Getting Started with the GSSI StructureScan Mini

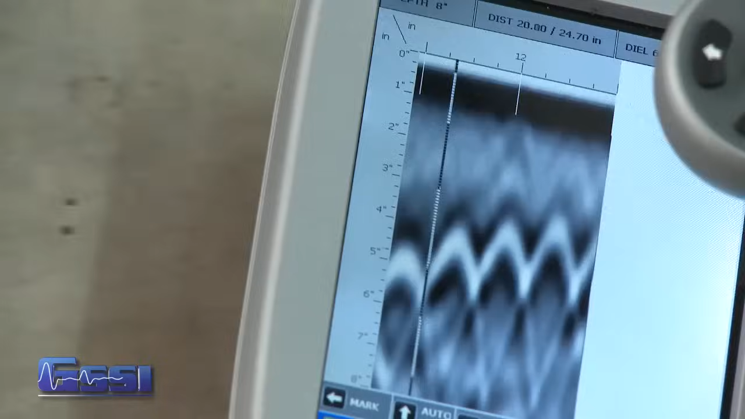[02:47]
You'll see a vertical line, which we will call the backup cursor. Scroll along your data.
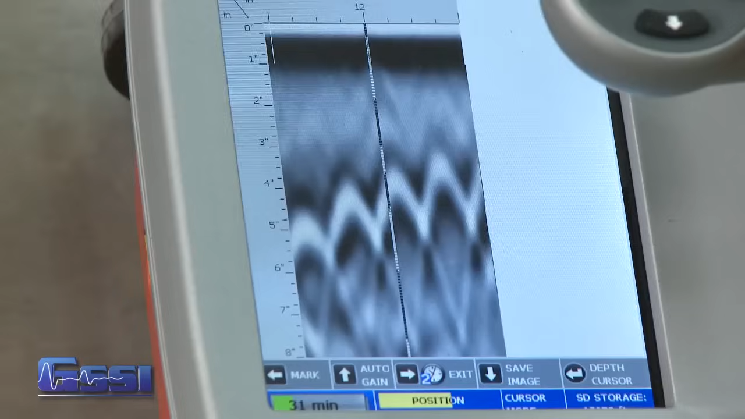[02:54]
When that vertical line is right over the apex of the hyperbola, the center of the antenna is over the target. To mark targets of interest, use the side lasers or the side groove as your guide.